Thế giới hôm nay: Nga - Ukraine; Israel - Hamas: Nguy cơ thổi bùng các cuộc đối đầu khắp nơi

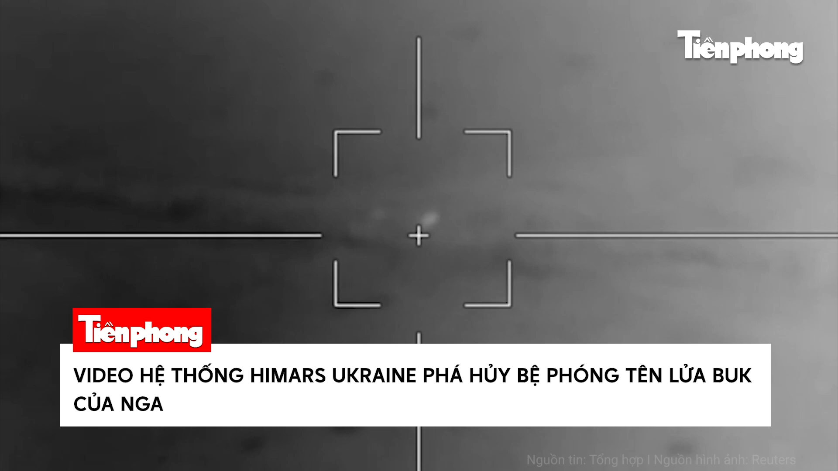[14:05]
được lực lượng Nga triển khai gần một bìa rừng
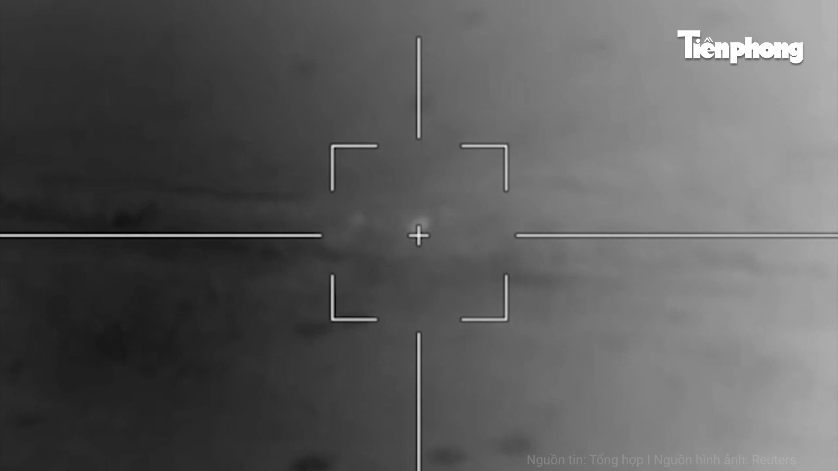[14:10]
UAV này sau đó đã gửi tỏa độ mục tiêu cho lực lượng pháo binh Ukraine
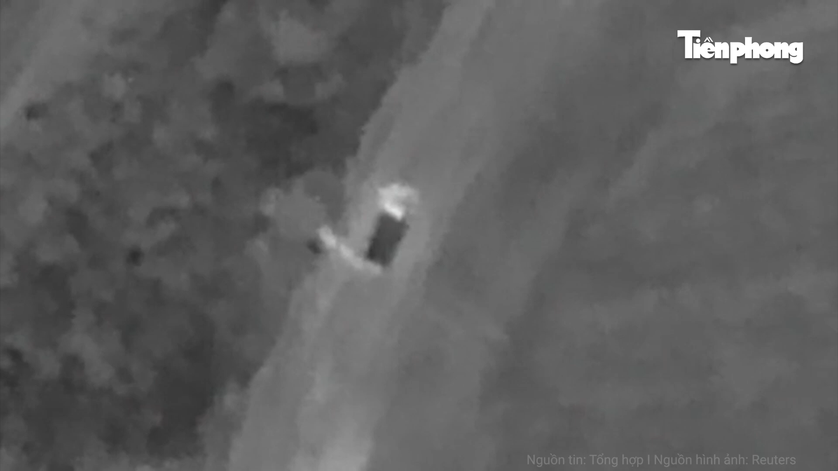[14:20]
theo các nhà quan sát bệ phóng Bắc đã bị trúng đạn dẫn đường chính xác từ hệ thống tên lửa pháo binh cơ động cao Himes
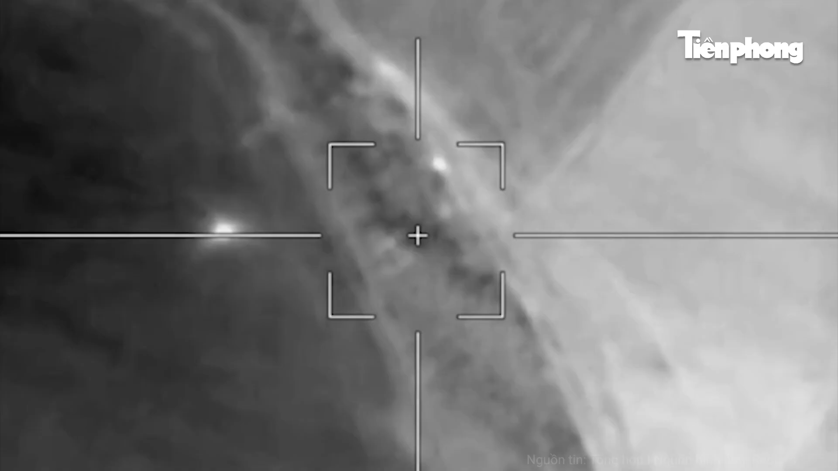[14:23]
Quan sát đoạn video có thể thấy sau khi bị bắn trúng bệ phóng Bắc đã phát nổ và cháy dữ dội
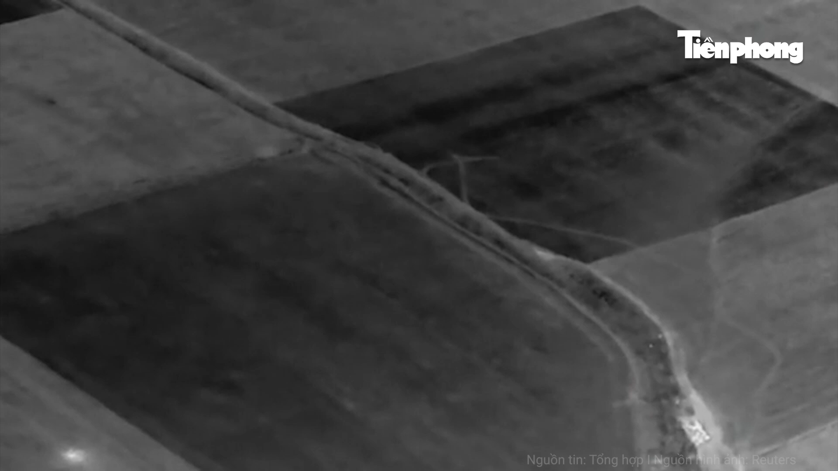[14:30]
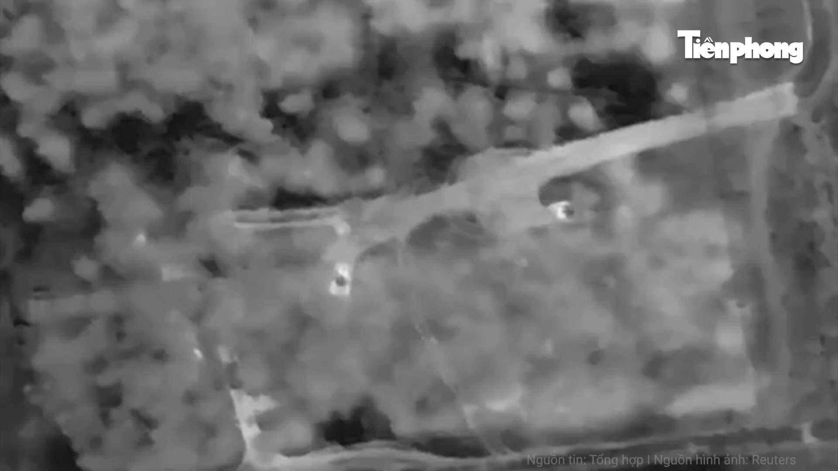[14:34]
Vụ nổ đã khiến các mảnh vỡ của bệ phóng bắn ra xa hàng chục mét Được biết trước đó lực lượng trinh sát trên không của lực lượng trinh sát pháo binh số 15 Ukraine